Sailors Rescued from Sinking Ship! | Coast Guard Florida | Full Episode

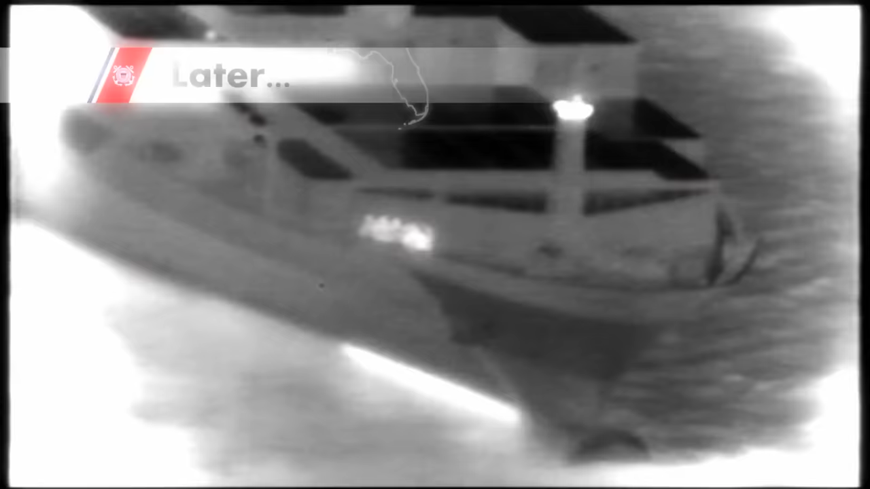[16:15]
This boat's rocking pretty good. I don't know if you guys see that, but yeah, catch it coming up.